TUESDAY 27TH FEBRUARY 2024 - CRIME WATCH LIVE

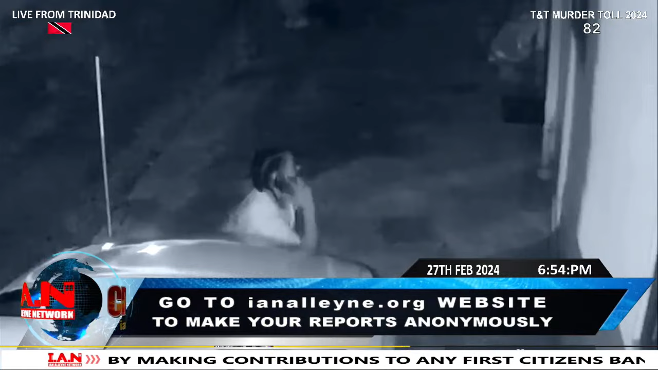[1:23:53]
60, sorry. All right? This is the car thief. Watch him. I have a close-up shot. Watch him. You know him? He was on the phone all the time on the phone.
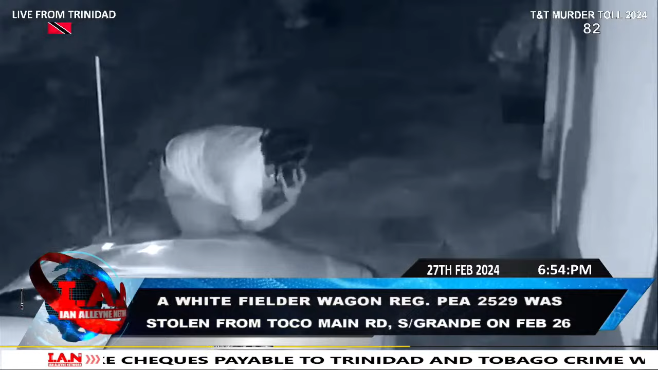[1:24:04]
Watch him. All you know this man? Anybody know this man? I just want to hear it one time.
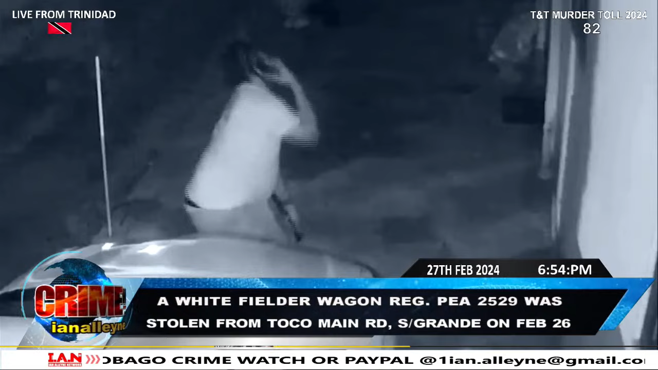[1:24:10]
Tomorrow, hear the full thing. There's a big car thief. Anybody know this guy? Don't hear. Listen, man. Post it on every site tonight. In fact, don't post it yet. Don't post it yet. Don't post it yet. We still have to speak with the owner of the car. I want to get the more details and more videos, but nevertheless, I have that. Also, the country has recorded second triple murder for the year after three men were gunned down in Maraval on Monday.